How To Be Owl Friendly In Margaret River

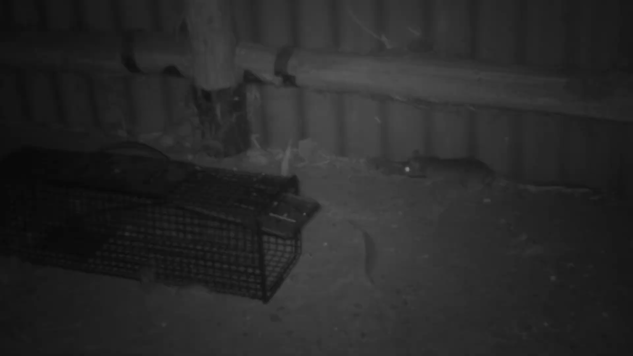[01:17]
It's a persistent menace right here in Margaret River, the black rat.